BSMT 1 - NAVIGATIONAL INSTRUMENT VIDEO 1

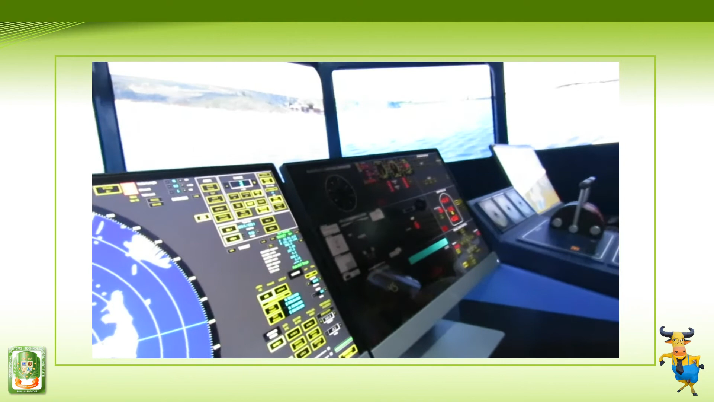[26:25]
Mali yung nalabas. Magnetic compass repeater.
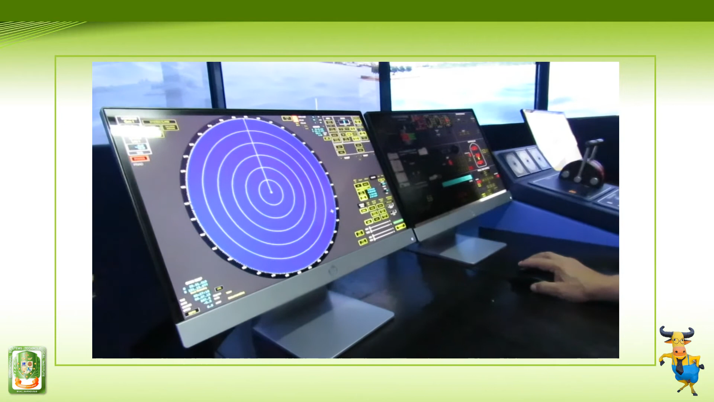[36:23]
So, first, yan ang naka-standby mo na siya, and then, kung gagamitin na natin, ang kukunin natin is yung kanyang gain para magkaroon siya ng pickup, ma-pickup natin yung mga nasa paligid natin.
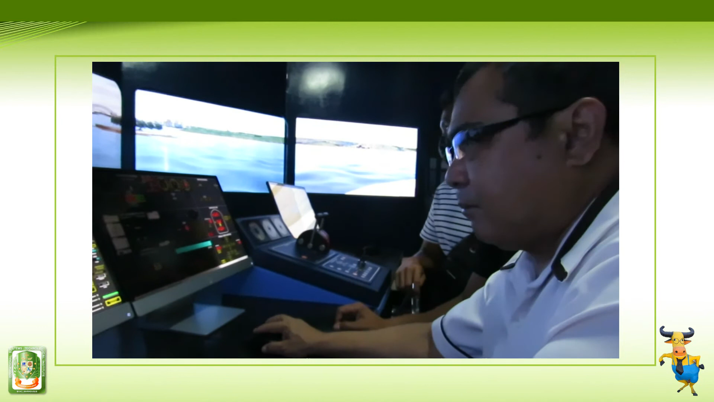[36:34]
Okay. So, lagay natin siya sa this 50% para maganda yung pickup. Buti ba? Lagyan na. Okay. And then yung tune. Lagyan natin yung tune. 50%.
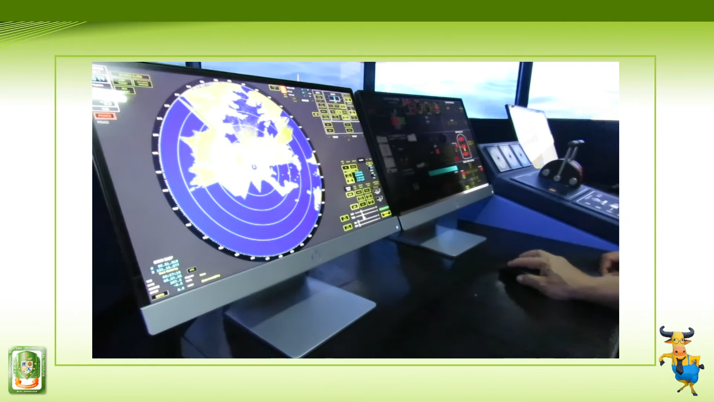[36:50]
Yun, kaya na siya. So, meron na. So, ilagay natin yung seat clutter.
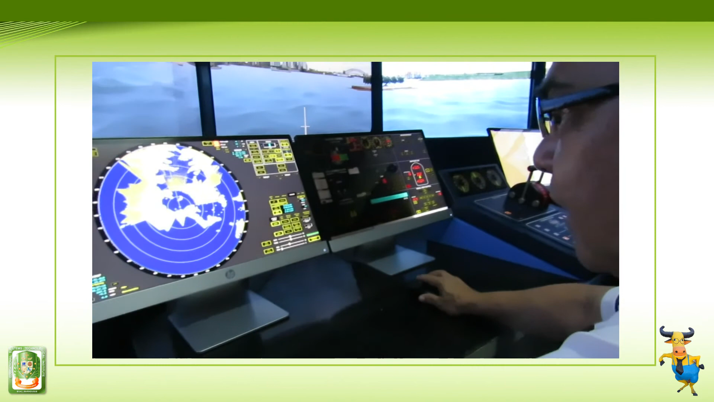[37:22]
And then, ito yung kanyang range. Kung gusto natin dagdagan, let's say, gusto natin ilagay sa 6 miles, maglalabang siya sa 6 miles.
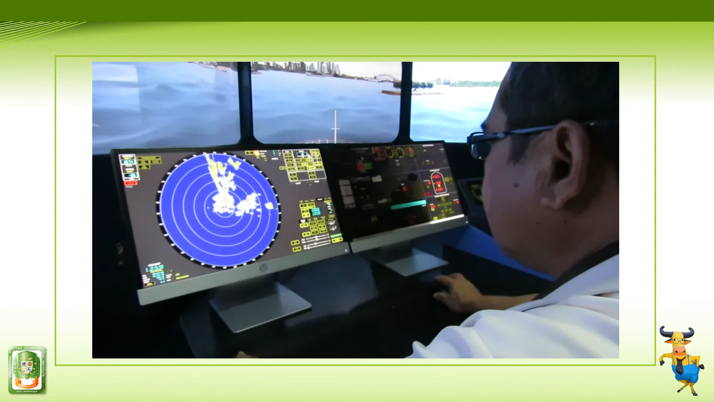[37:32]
Kung gusto pa natin o 12, therefore 24, masyadong malayo na. So, hindi mo na masyadong gross at maaaring ano, kaya dapat ay nasa mababang lang siya. Wait. Okay. Yan. Kung gusto natin i-center or raise yung ano niya is pinutin lang natin yun.
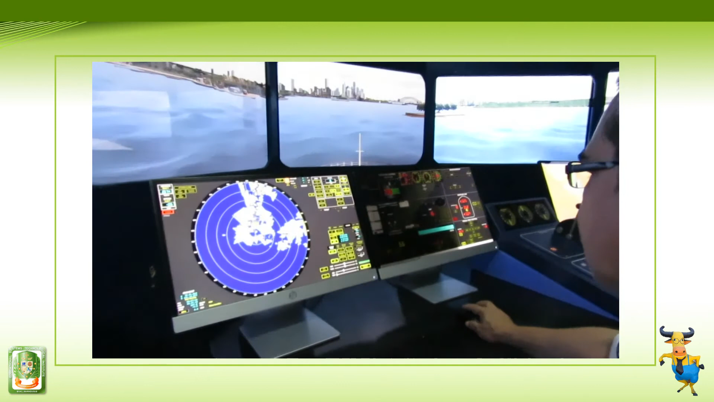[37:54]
So, naka-center siya. Eh kung gusto mo siyang i-off-center, hindi mo siya nilagay dito. Yun. Para mas malayo yung distance na nakikita ng itong yung radar.
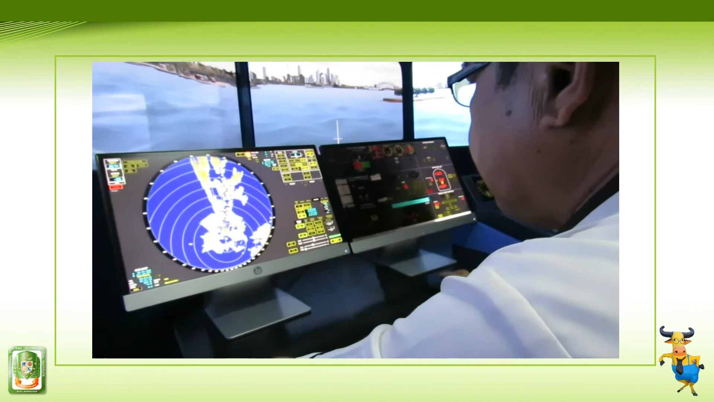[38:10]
Okay. So, anong kailangan natin dito para tayo makakuha ng fixed position? Anong ibig sabihin ng EBL? What is EBL?
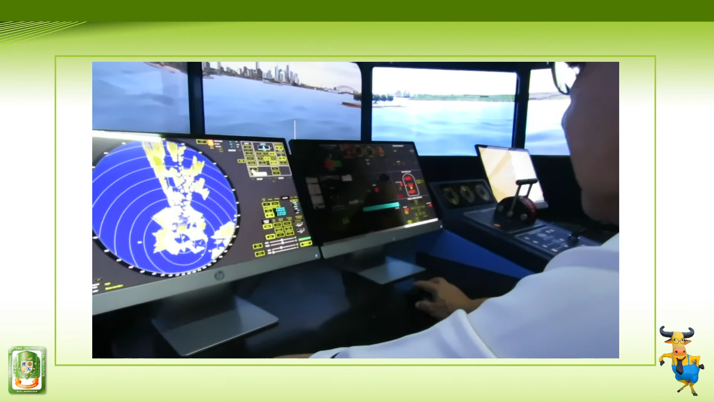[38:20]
Ayun, oh, nandun lang. Oo, oh, nandun naman din. Nasabi. Electronic bearing line. Yun ang iyong electronic bearing line, naka-center pala siya, no? Naka-center yung iyong electronic bearing line. A-center natin siya.
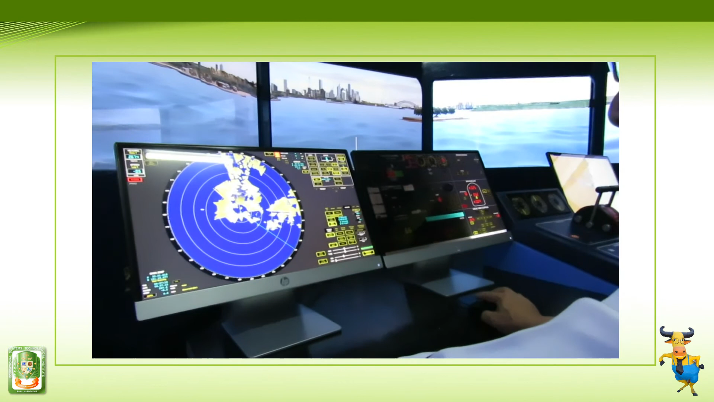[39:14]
Center na siya, no? Eh, tandaan nyo, dapat hindi nyo kayo magilito dito sa ito yung shift setting. Yung marker niya, shift setting marker niya, no? Ito naman ang electronic bearing line na kung saan makukontrol natin, no?
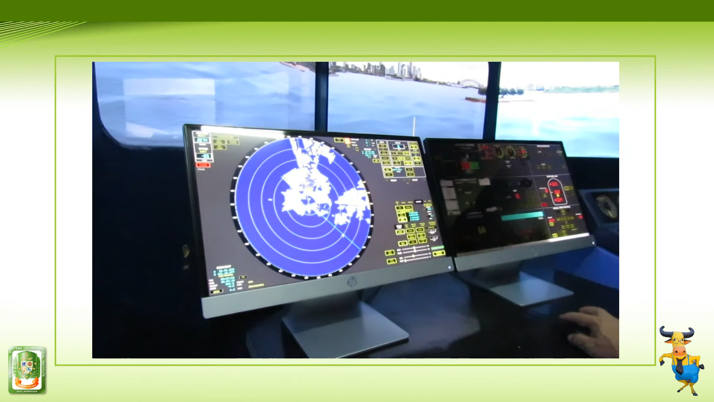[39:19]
Magilito naman dito. And then, kasunod is yung BRM. Ano ibig sabihin yung BRM? Variable range marker. Ayan. So, yun yun. Pagka, ino mo, gusto, pwede mo siyang palakihin.
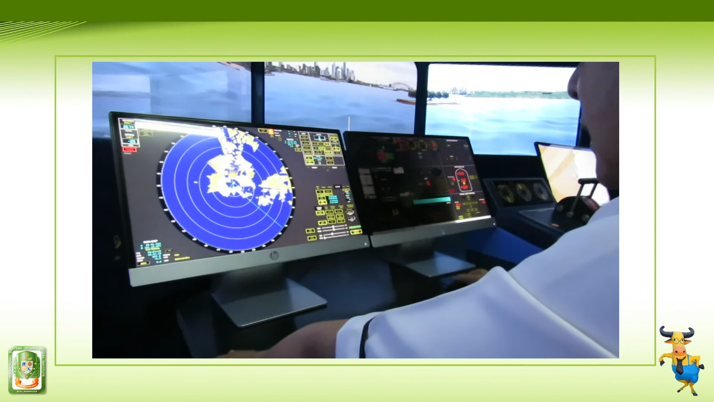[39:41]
Pwede mo siyang, o yun, pwede mo siyang palakihin, ano? Yun. So, kung gusto mo na tanggalin yung range ring, no? Ito, pindutin mo lang yun. Wala na siya. So, natira lang ito, ano? Variable range marker para mas maganda.
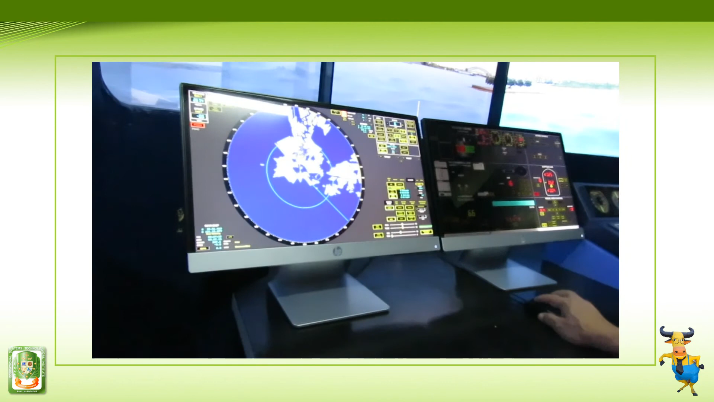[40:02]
Kasi kung let's say pag-iitin natin, kasi kung kukuha ka ng position, halimbawa yung, no, di dadalhin mo siya dun sa pinakang ano, dulo ng island.